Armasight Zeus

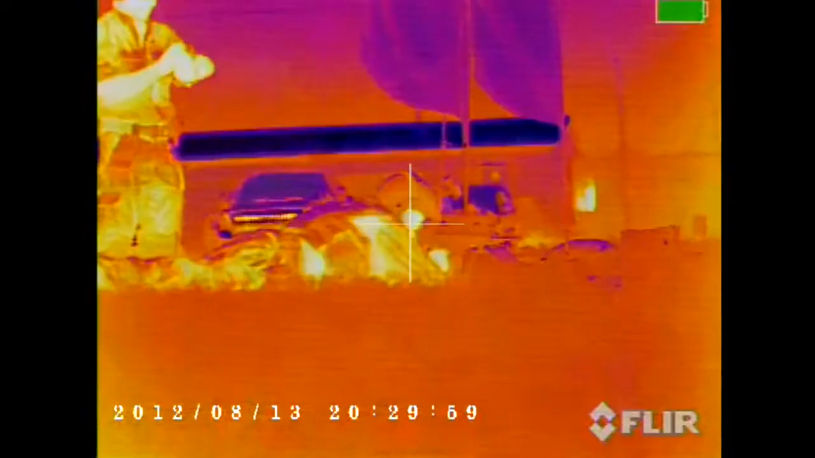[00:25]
thermal imaging works by measuring and displaying infrared energy.
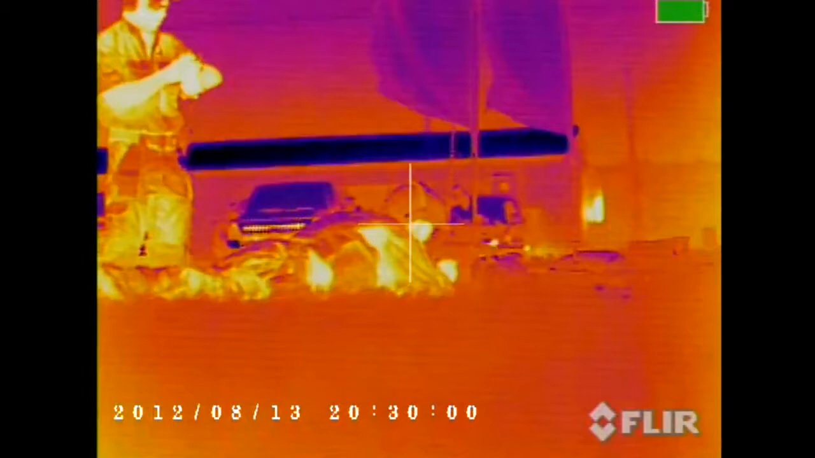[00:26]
The hotter the object, the more infrared energy it emits.
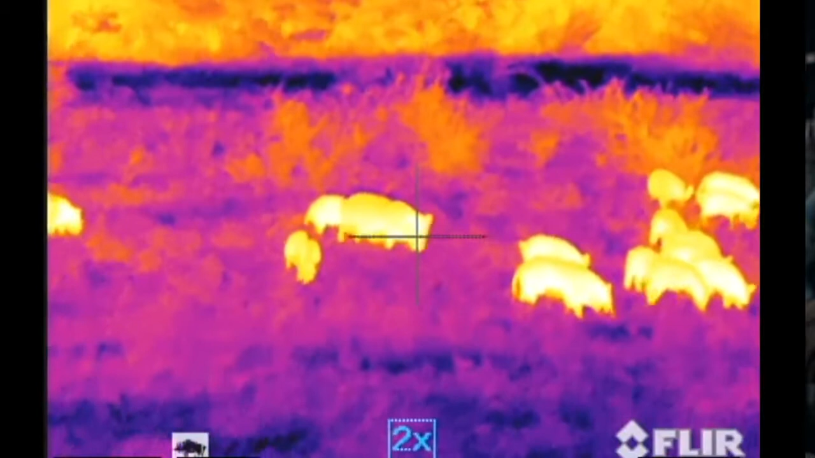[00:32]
So, the body heat of a human or animal makes it jump out from the cool background.
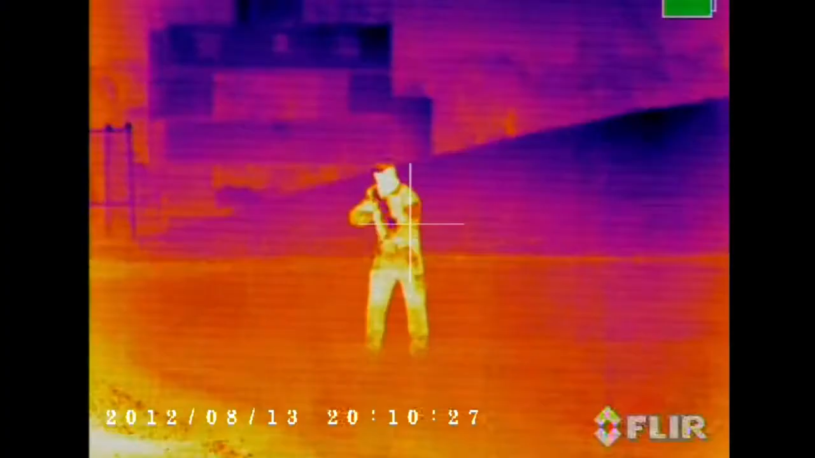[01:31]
FLIR Core technology offers amazing thermal sensitivity and image quality. Glass does not transmit heat very well.
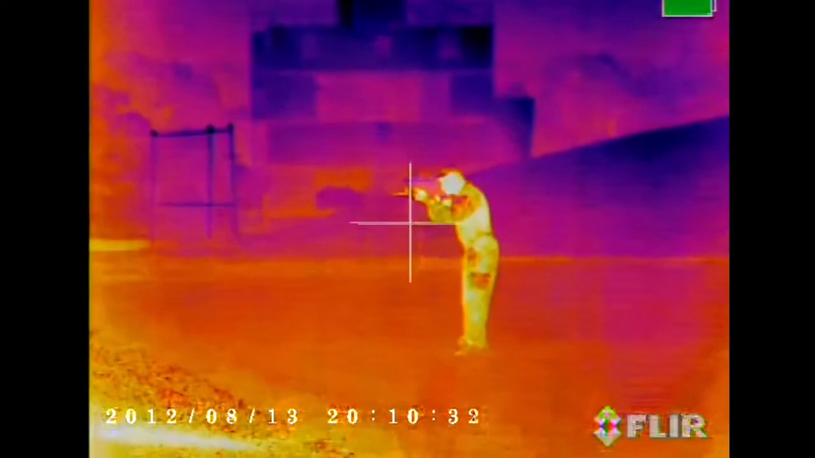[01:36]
That is why all thermal imaging utilizes germanium lenses.
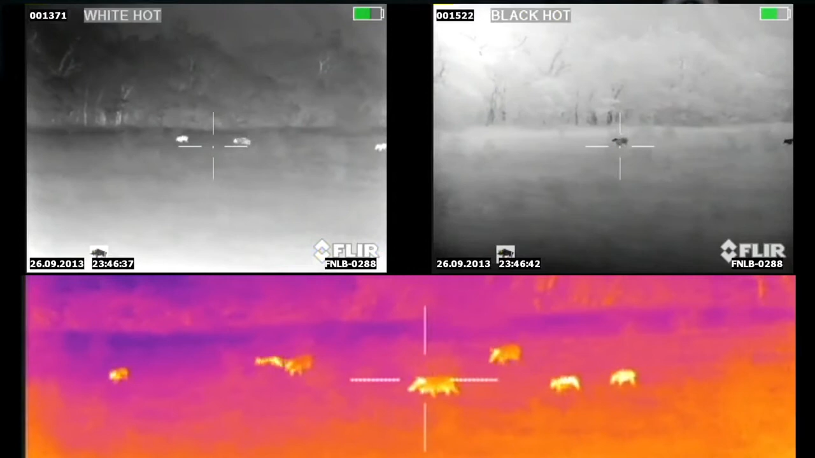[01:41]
Germanium is a rare earth material that transmits infrared energy. As germanium lenses get larger,
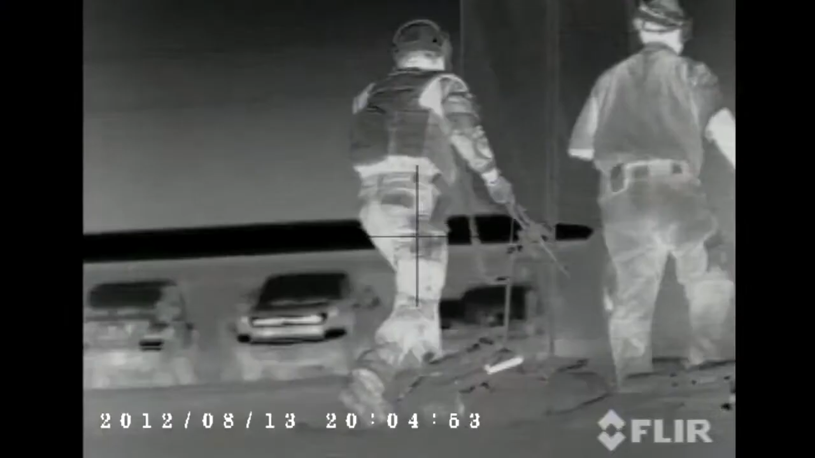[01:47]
they might become the most expensive part of thermal imaging systems.
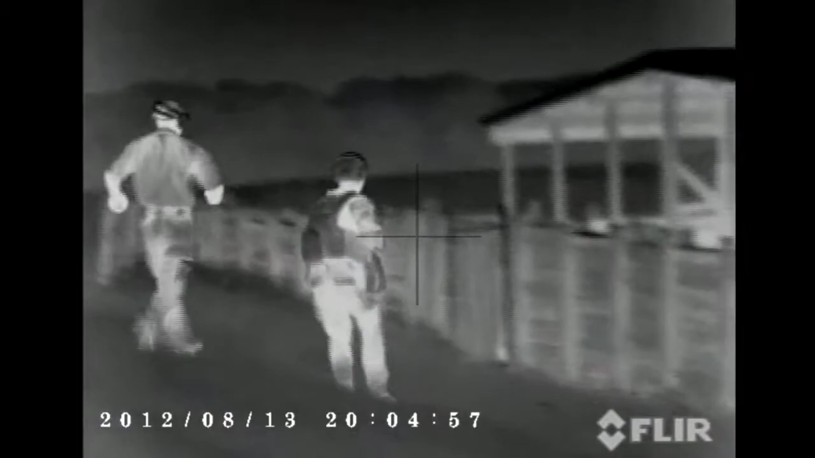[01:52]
Armisight does not cut corners here and offers a 42 millimeter lens in place of the industry standard 35 millimeter.
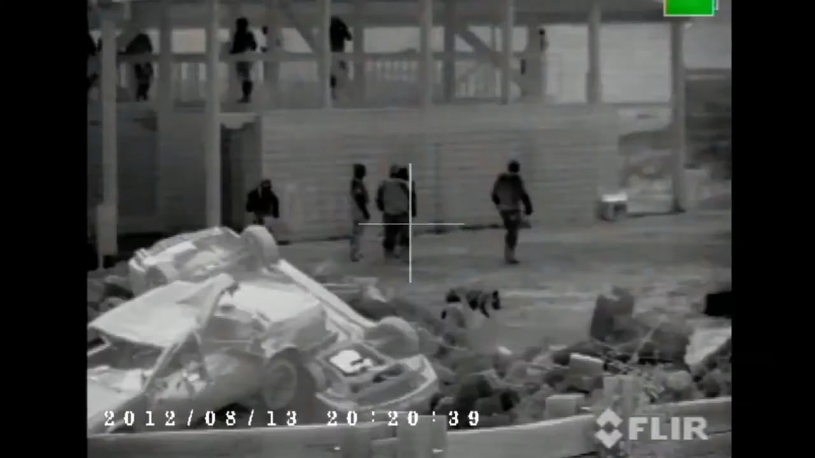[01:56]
For larger apertures, Armisight Zeus offers the 75 millimeter lens instead of the common 50 millimeter. Next there is the output display.
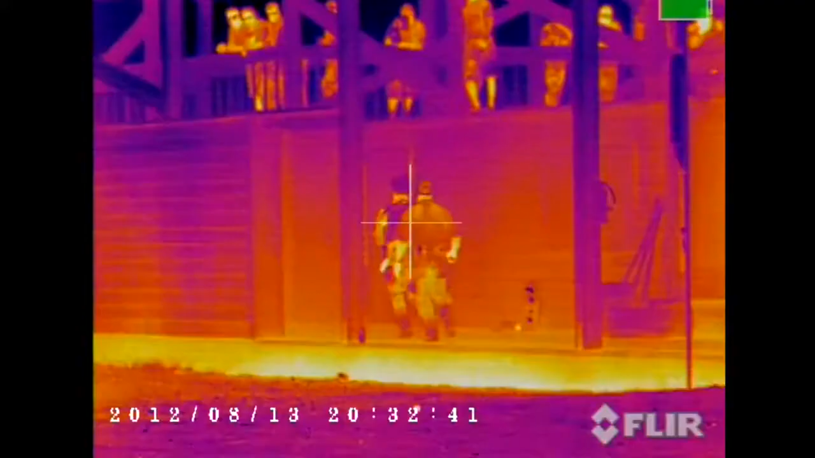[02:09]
Armisight Zeus models are equipped with a color organic light emitting diode screen OLEDs with resolution of 800 by 600 pixels.
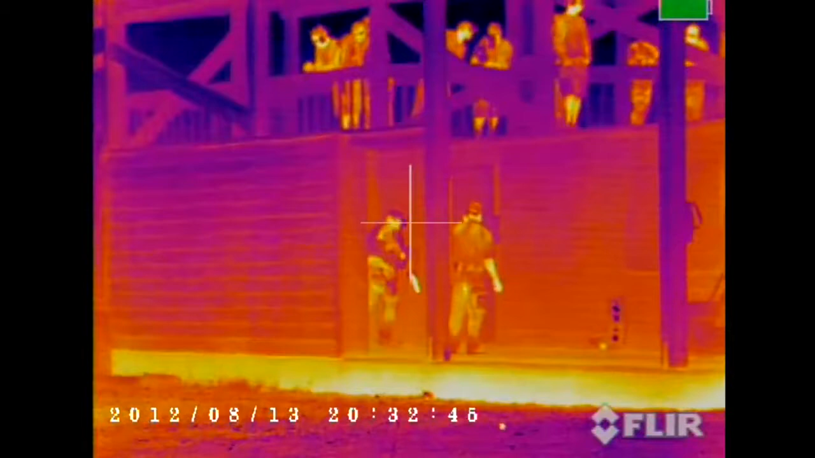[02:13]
Next there is the body that's housing all of the components that I mentioned before.
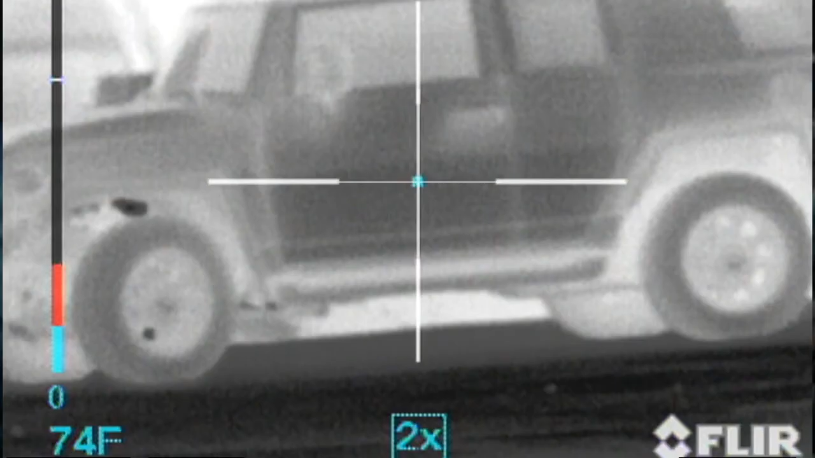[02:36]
On screen: spot 74°F
There is an e-zoom with always-on-target reticle that automatically adjusts for magnification.
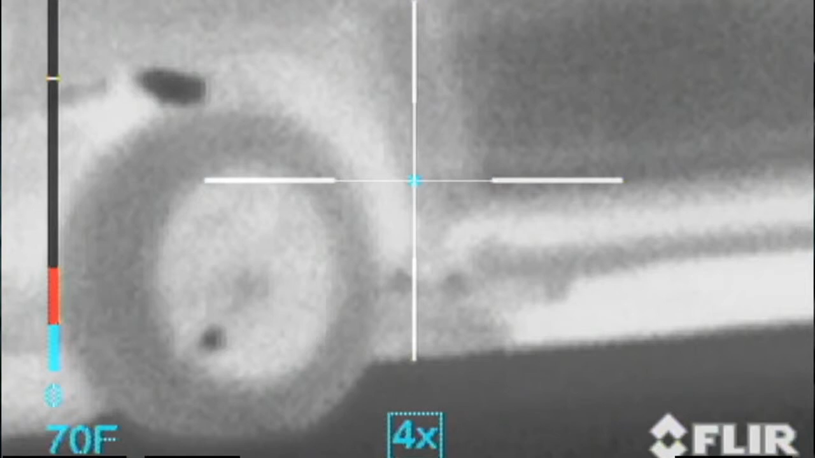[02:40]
There's also an end-user selectable reticle patterns, polarity, and colorization modes.
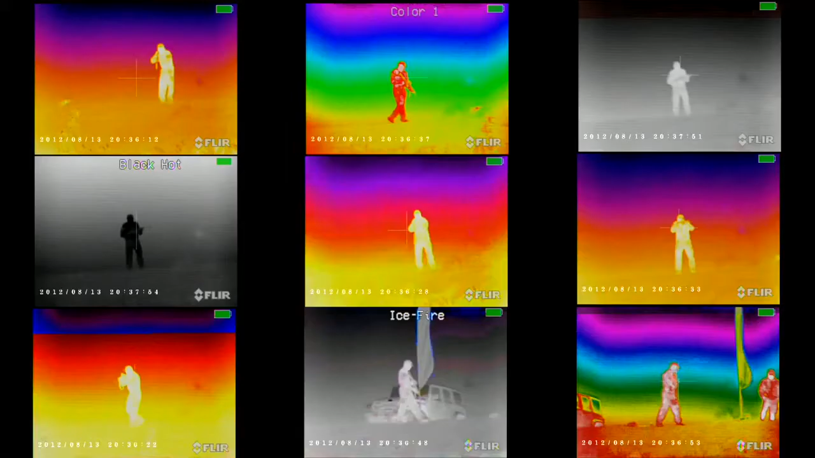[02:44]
By using the drop-down menu,
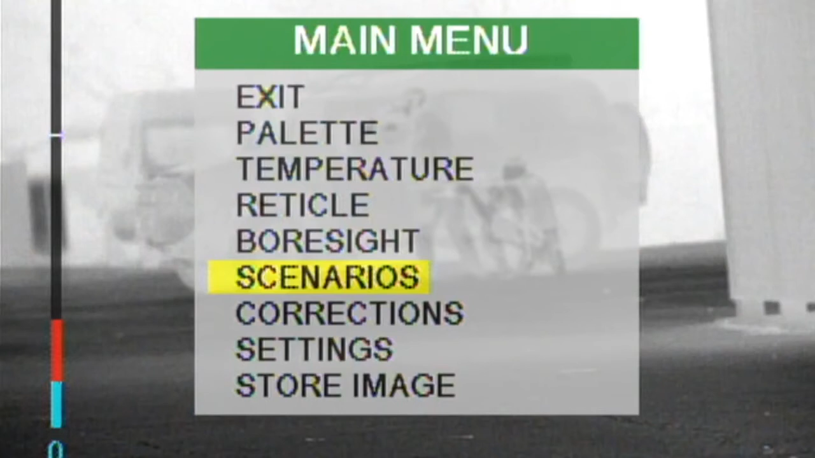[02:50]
users can even select the Armisight proprietary tactical or hunting scenarios and digital filters where
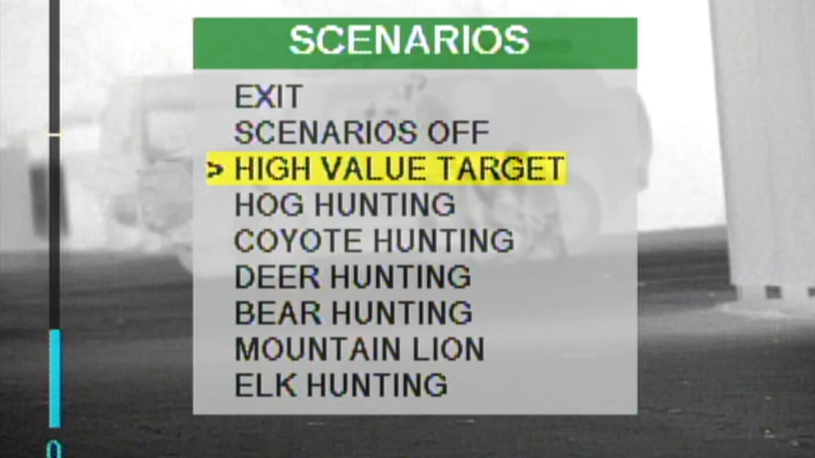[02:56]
algorithms will optimize the rifle scope for close quarters combat or for hunting hogs.
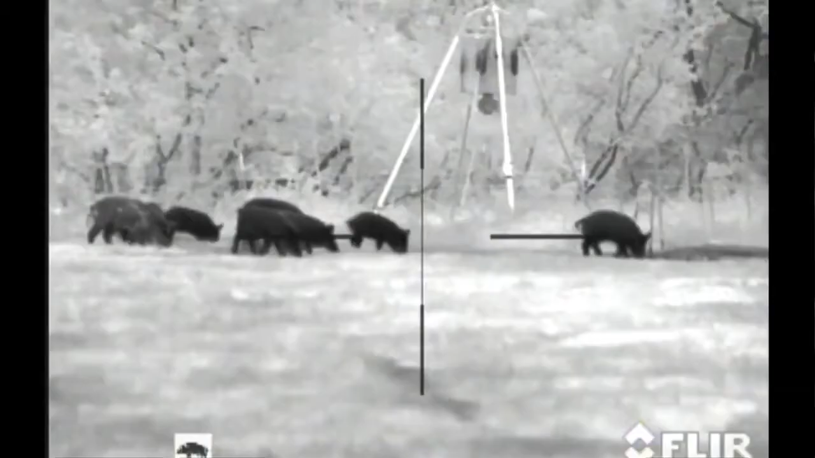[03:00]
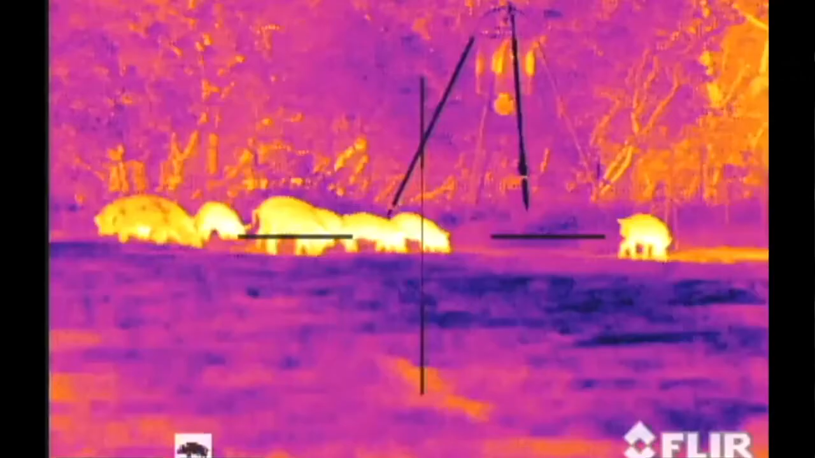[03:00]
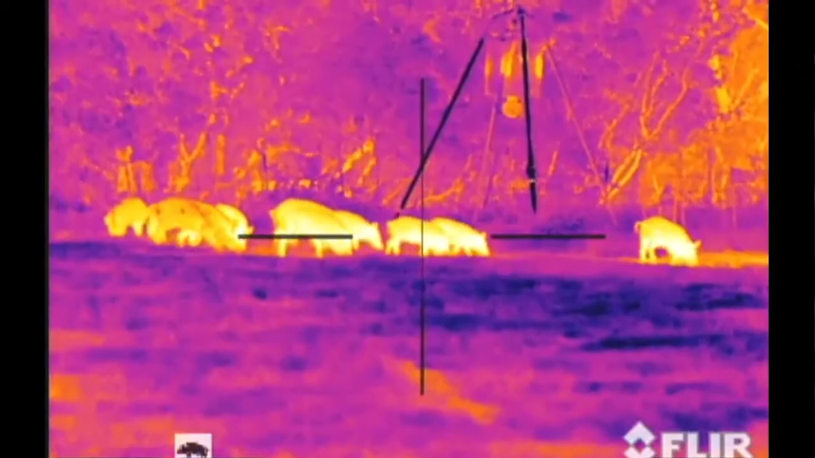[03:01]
There's even a wireless remote control and optional compact video recorder with playback capabilities.
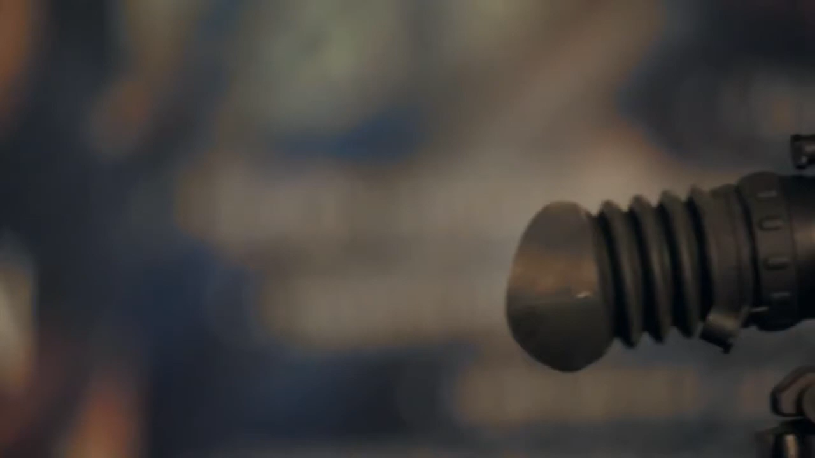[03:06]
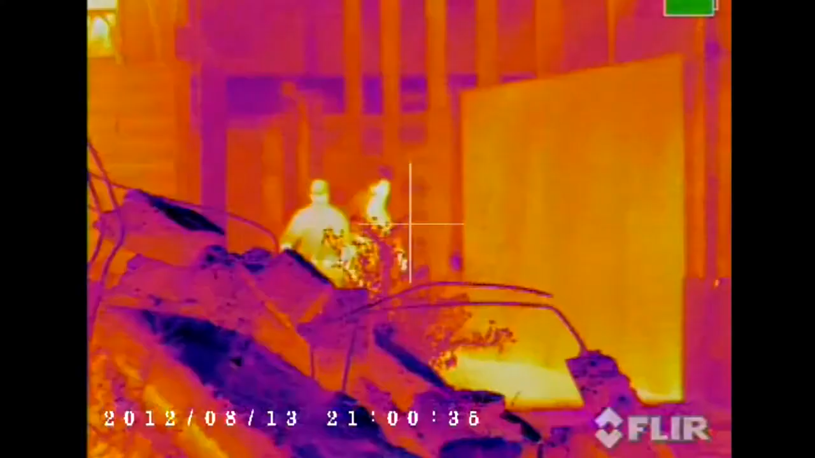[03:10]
The Armisight Zeus provides an amazing image quality in total darkness,
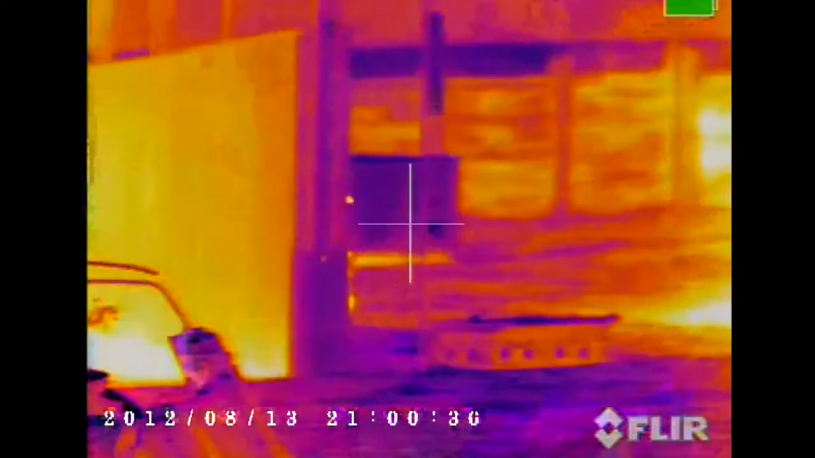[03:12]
dust, fog, smoke, and even through heavy foliage.